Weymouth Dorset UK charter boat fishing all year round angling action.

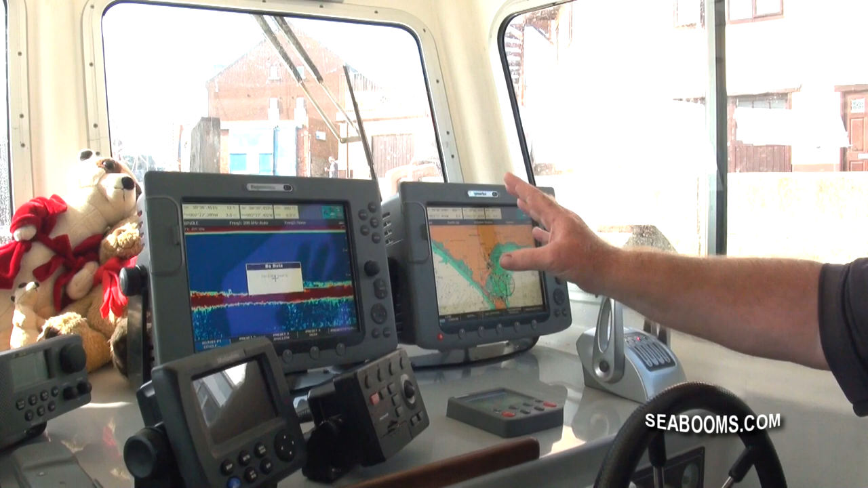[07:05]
These can be switched to any mode that I want, whether it's radar, sonar or plotter. This one at the moment is running in plotter mode. This one's on sonar mode, although the sonar transducer is switched off because we're at rest. I can get radar
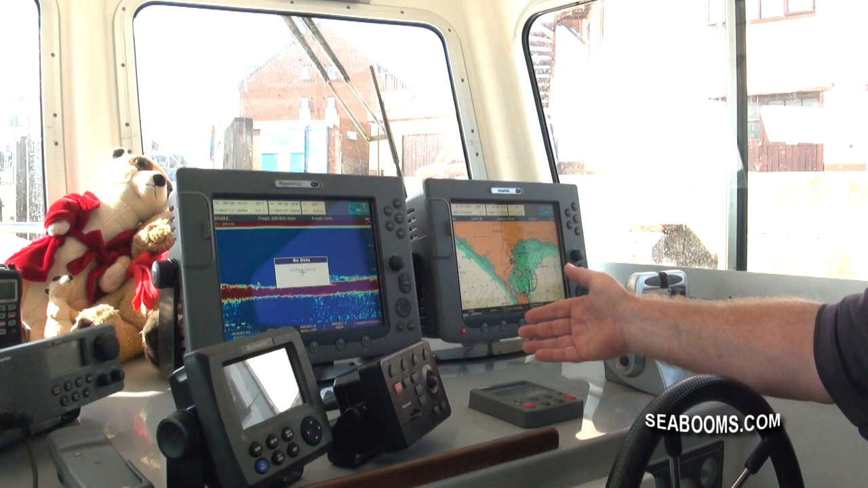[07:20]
overlay on this as well. I can have that switch to radar, that can overlay on top of there. They're both interconnected to the AIS unit,
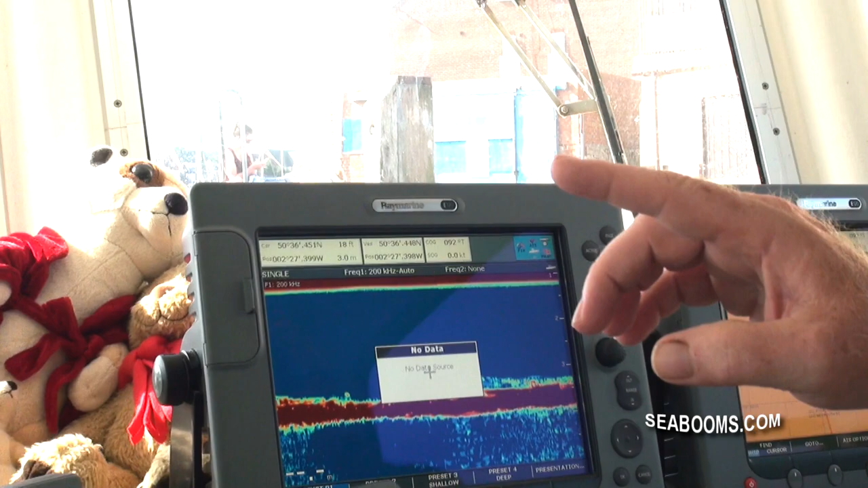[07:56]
That's a much bigger plotter, which is powered by its own little mini computer.
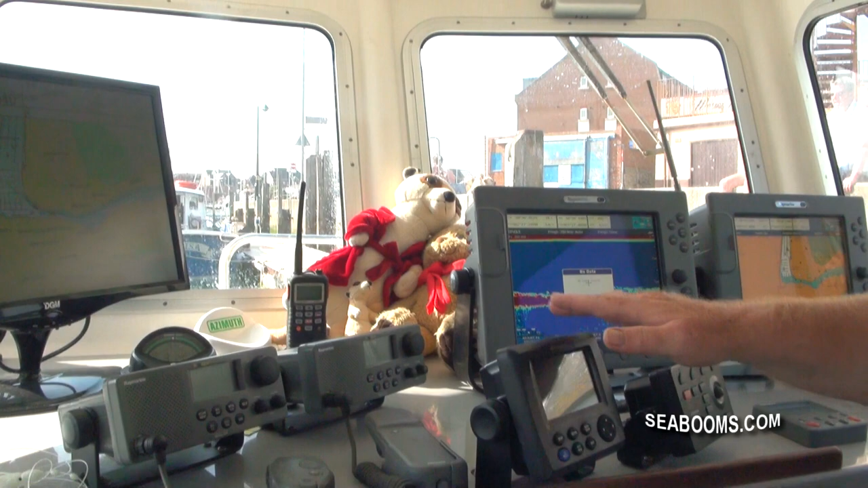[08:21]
radios, VHF radios, a handheld, which has a built-in GPS unit and digital selective calling.
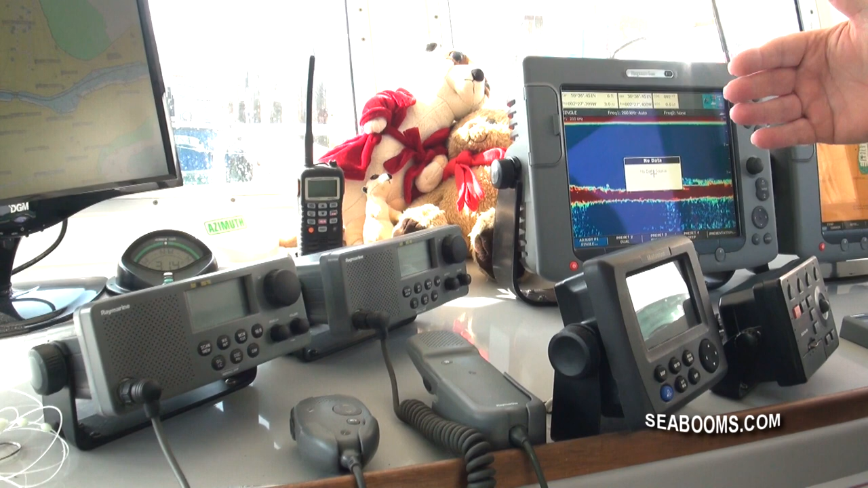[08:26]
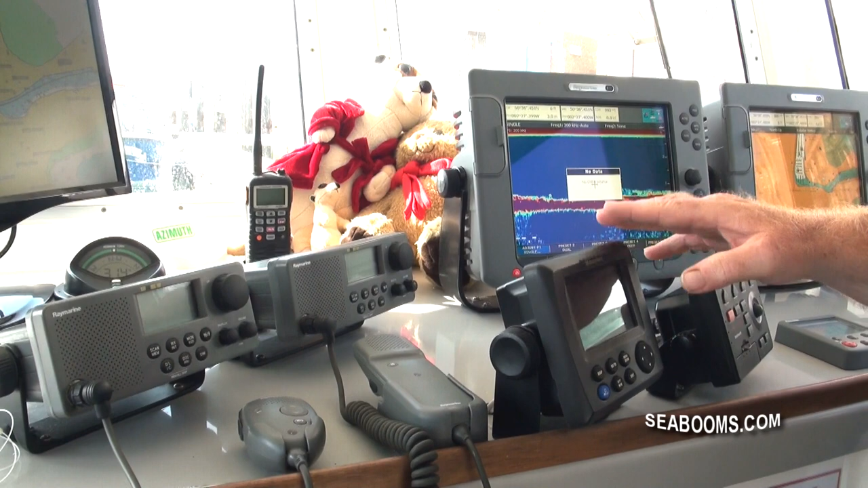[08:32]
And both of those radios are DSC, digital selective calling radios.
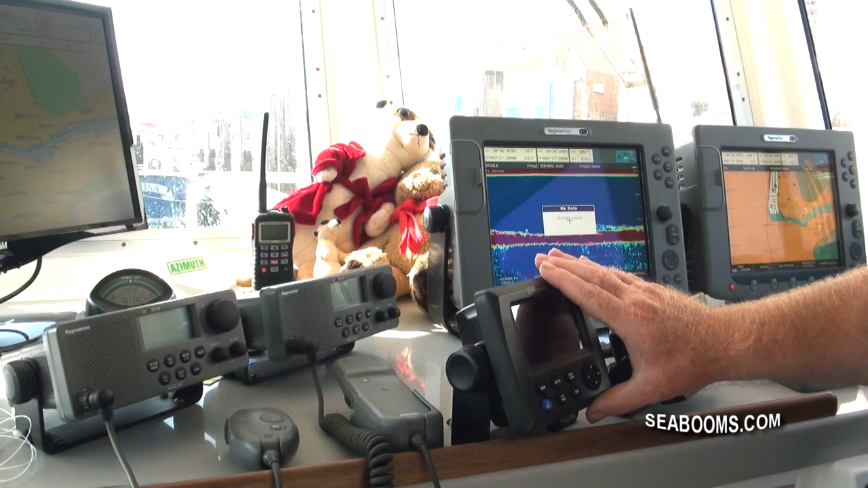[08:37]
This is a standalone GPS display unit.
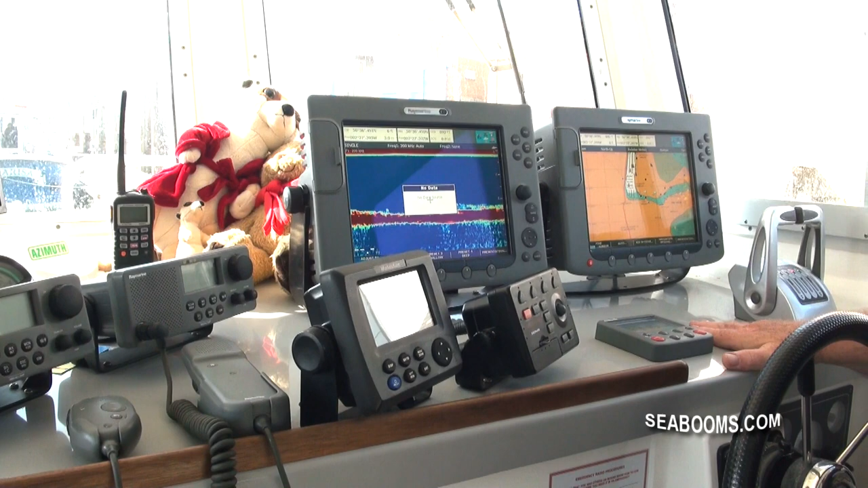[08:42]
And that's the throttles and the autopilot, and then all the switches and paraphernalia that goes with it.
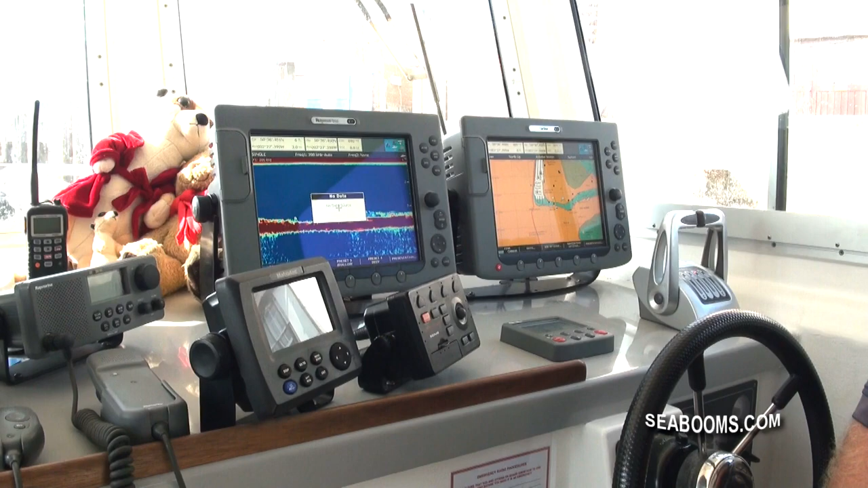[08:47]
And you've got all the safety equipment on board as well, so.